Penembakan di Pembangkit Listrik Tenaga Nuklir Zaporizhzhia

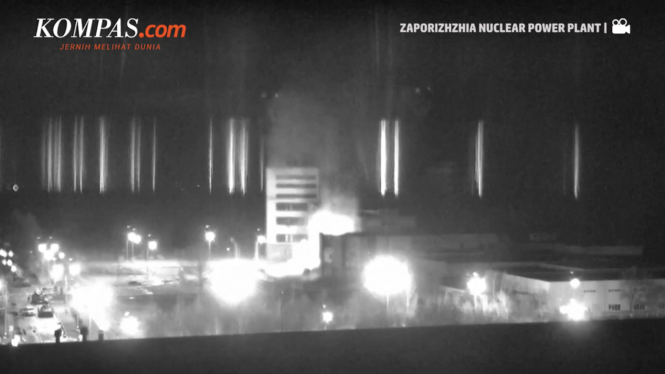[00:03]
Sahabatkompas.com Pasukan Rusia menekan serangan mereka di kota penghasil energi penting di Ukraina dengan menembaki pembangkit nuklir terbesar di Eropa pada Jumat pagi 4 Marit 2022. Hal tersebut memicu kebakaran dan meningkatkan kekhawatiran bahwa radiasi dapat bocor dari pembangkit listrik yang rusak.